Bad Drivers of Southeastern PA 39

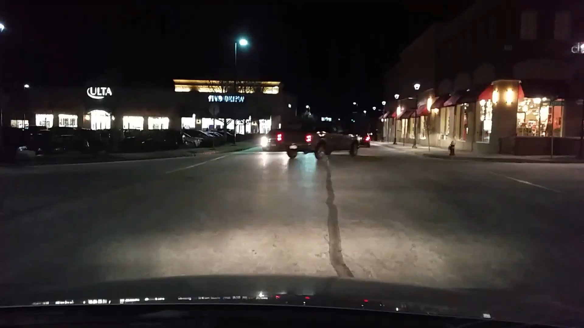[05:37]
it's okay. You can still go straight because nobody's coming up.
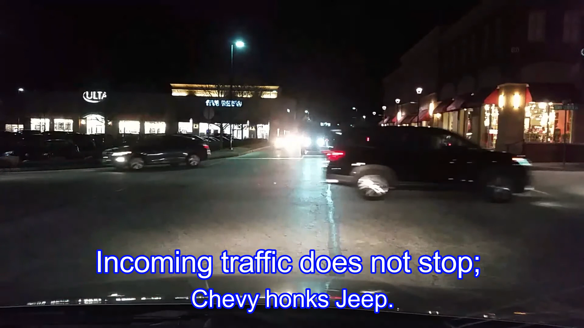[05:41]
You can't. Yeah, if you turn left, you're going out of the whole thing. Yeah, you don't want to do that. Alright, well.